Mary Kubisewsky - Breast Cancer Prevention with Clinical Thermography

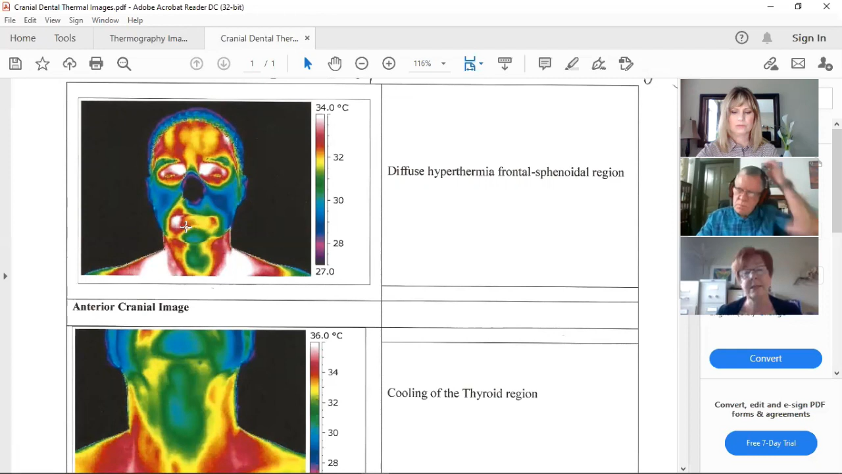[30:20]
And so, uh, from me, then that person goes to, um, hopefully a holistic dentist because mercury needs to be removed in a very safe way. Um, otherwise, uh, a patient could be more sick after mercury removed in an incorrect way. Right. And we're moving on to our third image in here. Yes. And we see that a little more closely. It's the same thing I talked about already in that, uh, in the right side there, um, that warming in that area. Um, and a little bit even on the, um, on the left side as well. So, um, you know, he or she needs to go to,
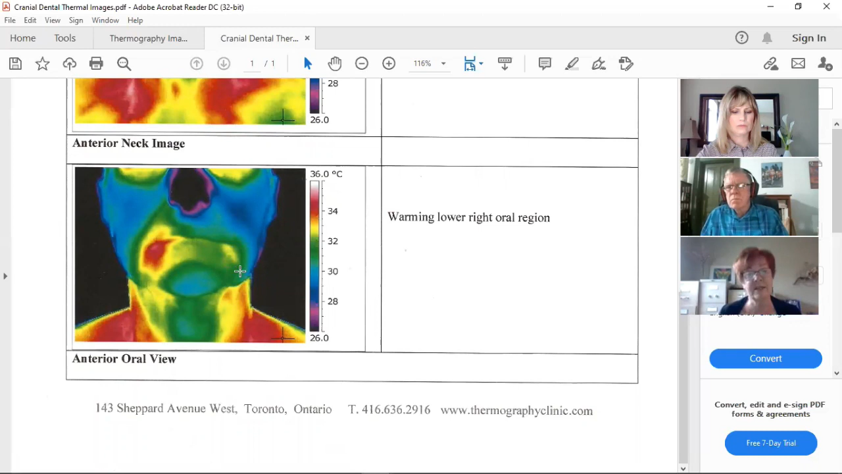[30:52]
um, the dentist and see what's happening there. Okay. Excellent. Did you know that, uh, um, quite often, um,